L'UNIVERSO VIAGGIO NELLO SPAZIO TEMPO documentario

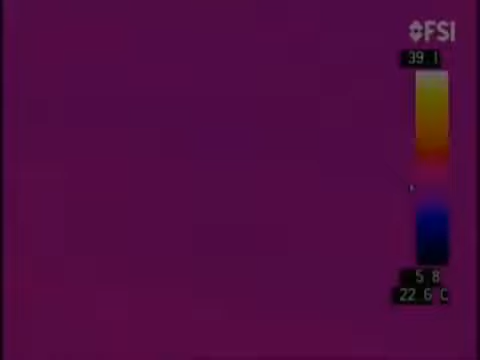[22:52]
Quando il corpo umano si scalda, appare luminoso agli infrarossi.